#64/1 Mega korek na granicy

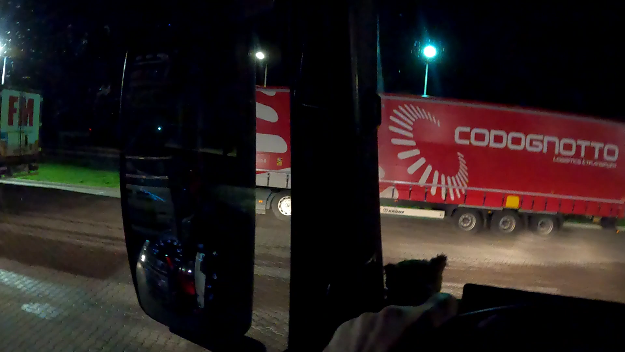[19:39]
Tu wyjazd. Tu Adaśko wyjeżdża. Wyjazd jest taki porąbany.
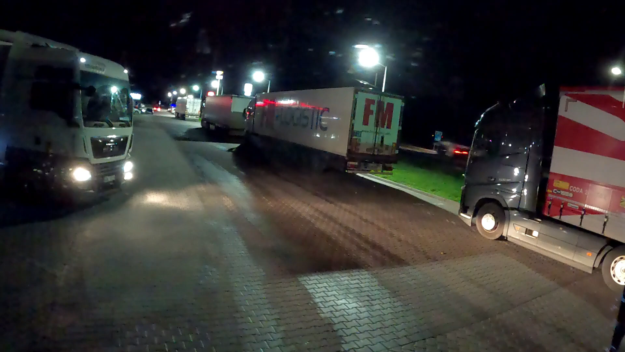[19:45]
Uwaga, to autobus jedzie. No. Dobra, i tak już muszę wjechać.
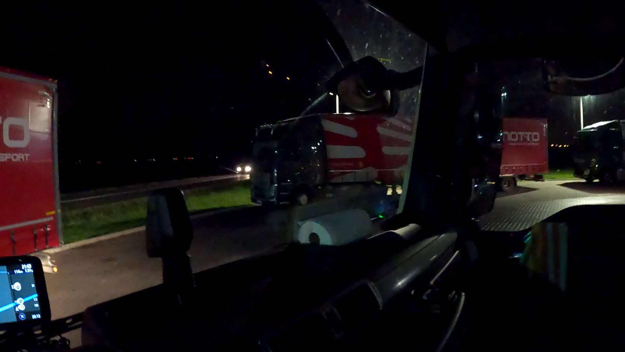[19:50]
To wyjazd jest taki porębany, widzicie, że tu trzeba pojechać trochę pod prąd, można powiedzieć, żeby wyjechać. O właśnie.
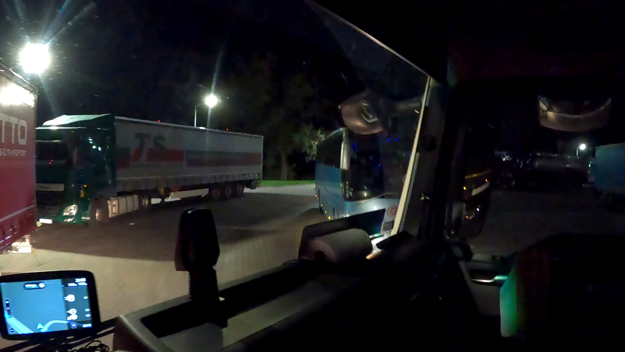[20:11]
Dlatego, że no inaczej się nie da.
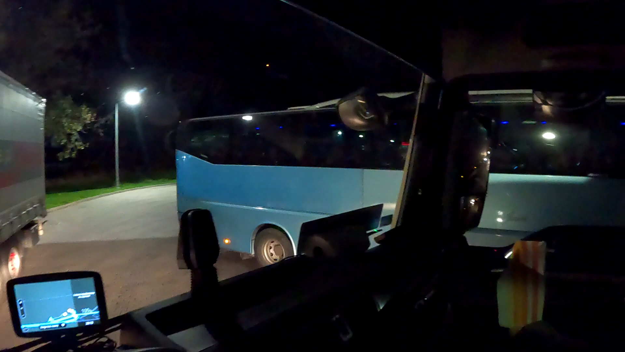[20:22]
Po prostu rajki są pod takim, a nie innym skosem. No i tu poblada.
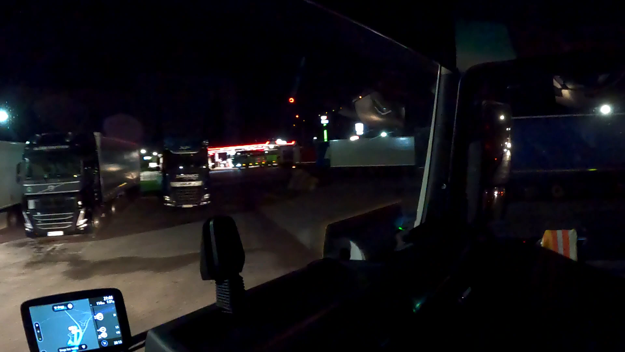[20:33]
Tak to jest wymyślona ta wyjazd z tej parkingu. W lewo nie mogę tam dać, bo tam jest za... O, tutaj chyba, że tam...
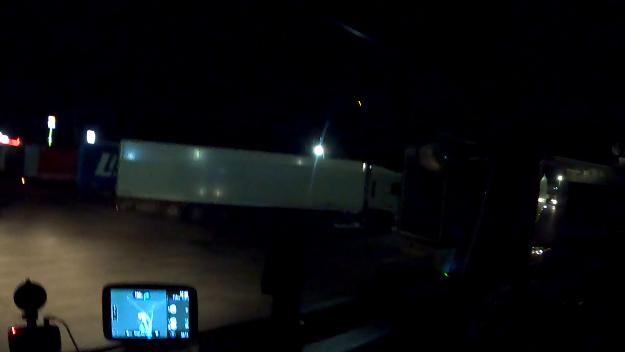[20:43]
Nie, no tutaj... Też nie, no tędy wyjeżdżamy w dupie.
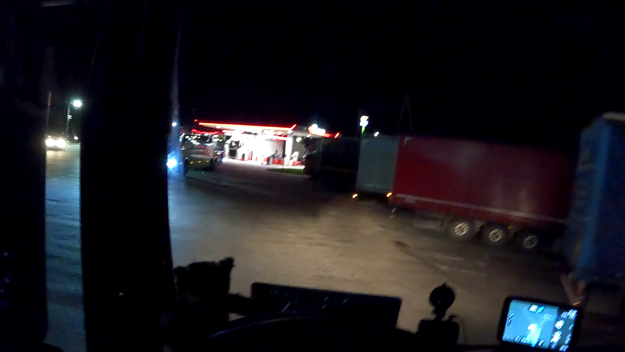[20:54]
Tak jest pomyślane, że tam złamać się nie można, dlatego, że stoją samochody, ciężarówki przed nami.
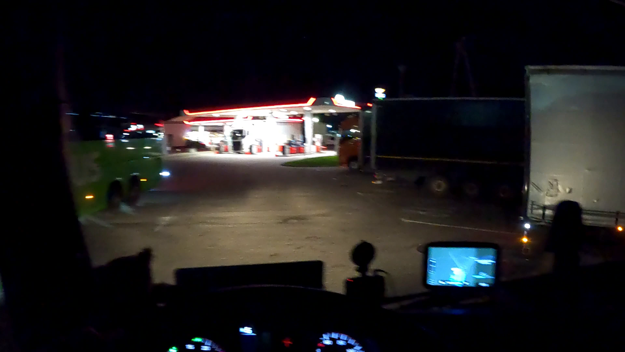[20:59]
No i po prostu się nie wyłamiemy. No i trzeba pojechać tutaj. O, dobra. Tu pod prąd sobie wjedziemy.
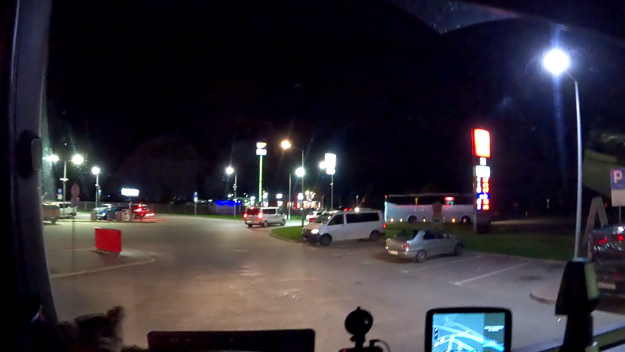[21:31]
Tak poprowadzić ustawienie rajek właśnie, żeby... Lekko w prawo. Czyli trzeba było kombinować. Pewnie ja teraz mogłem pojechać, zawrócić, oberka walnąć i by było ok. No ale ludzie, kochani, no. Lekko w prawo, następnie to tak jest trochę... Skręć w prawo. Jakby...
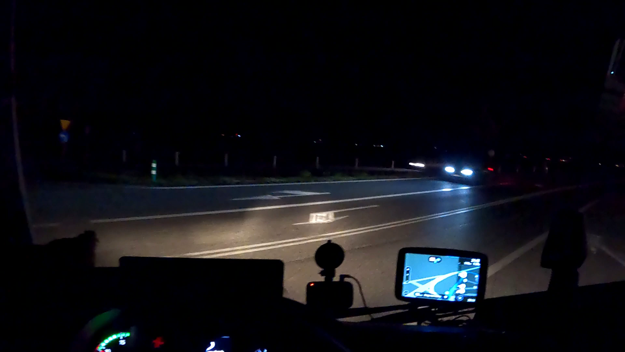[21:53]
Jak francuskie parkingi są też zakręcone. O, zobaczcie. W tą stronę stoją i teraz trzeba się wyłamać w drugą stronę zupełnie. Rajki w prawo, trzeba się wyłamać w lewo pod ostrym kątem, a tutaj stoją te ciężarówki, no. W ogóle jest nielogiczne. Daj ta spokój.
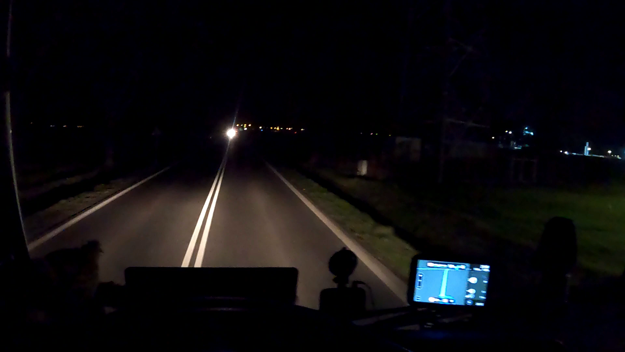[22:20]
Dobra, jedziemy i teraz tak. Zawalone jest przed Zgorzelcem. Jak wam pokażę na nawigacji. No to później jak się wyprostujemy. Albo na telefonie. 800 metrach, skręć w prawo. Pokażę wam na telefonie. A40, jak wygląda Drzychowice, droga przed Zgorzelcem. Zobaczcie. Tak zawalone jest.
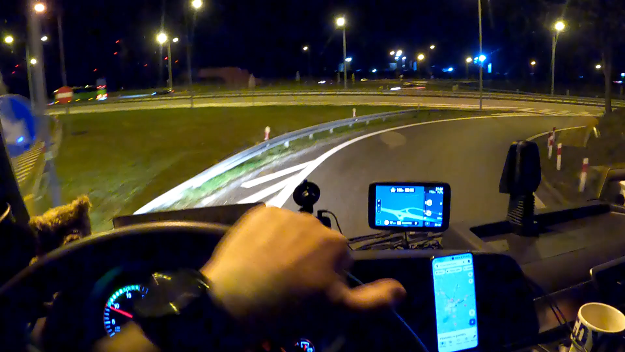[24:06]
Dobra, Adaś idzie za mną. A jak jedzie za mną, to pewnie będzie bał się wyprzedzić. Także ja będę jechał tutaj tym tempem moim. Czyli 8.3, no ale niestety no, tu będzie pokazywał 8.1. Ale tak, 8.5 to ten samochód, a realne to jest 8.3. Dobra, kierunek Drezno.
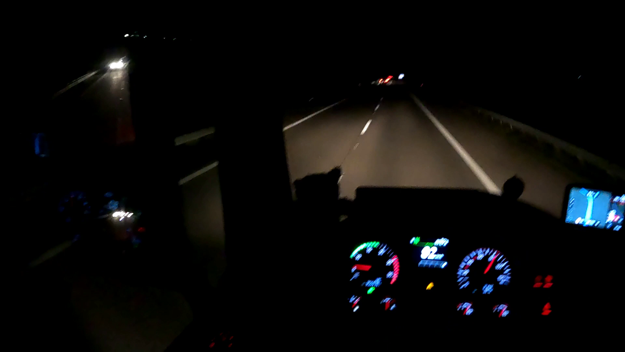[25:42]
Za 20:10, 21:40, jakieś, nie wiem, kilka kilometrów dosłownie mamy do, tutaj jest Żarska Wieś, 2 kilometry. No to ten, kto jeździ tędy, to zdaje sobie sprawę, że tak naprawdę kilka kilometrów do granicy i cholerny korek. Wyobraźcie sobie, że nawet z granicy nawigacja chce mnie zawracać, żeby wrócił się na Olszynę. Taki korek jest tutaj, no ale zobaczymy, no.
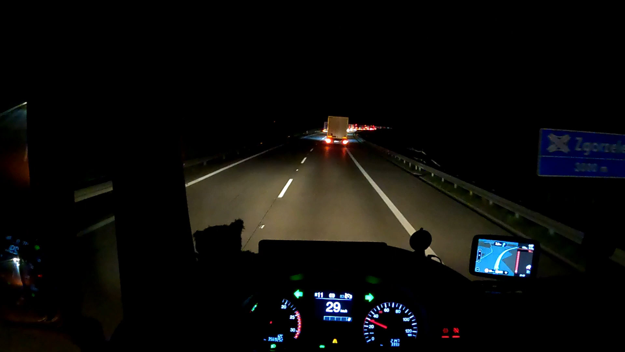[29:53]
Ja teraz zobaczę, czy tu jest No tak, ale tu nie można wyprzedzać, no niestety. Także co, stoimy, nie? Jest godzina 21:45. Zobaczcie, co się dzieje. Kilka ładnych kilometrów, patrzcie tam przede mną. Korek Eko. Niemcy umieją to zorganizować. Mało im u siebie korków, trzeba zrobić jeszcze korki, żeby były po naszej stronie.
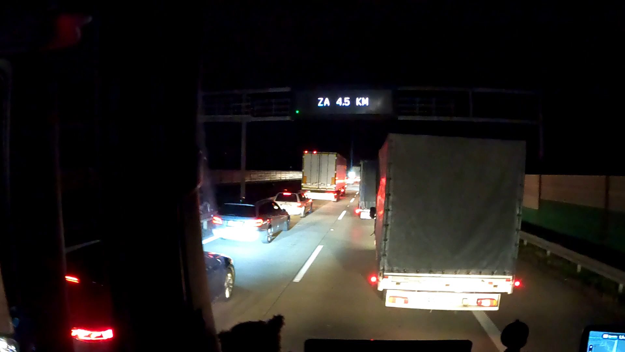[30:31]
No, zobaczcie, co jest napisane. Kontrola graniczna za 4,5 kilometra, moi drodzy. Za 4,5 kilometra. A my już tutaj było za 10, tak? Czy za 15? 10, a jest 15 po 10. Czyli już pół godziny kwitniemy w korku. Już pół godziny kwitniemy w korku. I do Drezna nie dojedziemy, bo
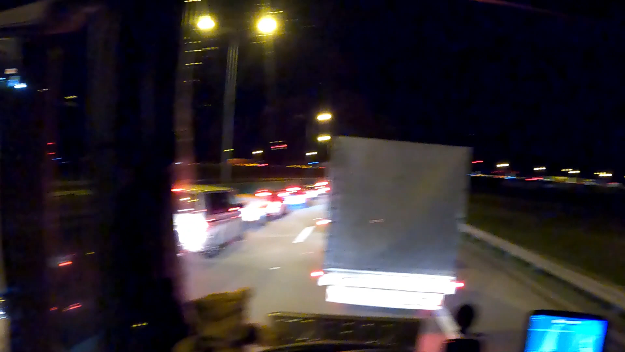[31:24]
tam w koreczku takim ładnym, to te jadą w kierunku Jędrzychowic, tam jest ten Shell, gdzie się kiedyś tankowaliśmy, czyli tam jadą, te z góry tu przejeżdżają i tam zjeżdżają tutaj na autostradę, nie? A my tutaj prosto pod tym wiaduktem, no oczywiście dalej w korku, a już jest godzina 22:30 i na bank muszę stanąć i zrobić pauzę,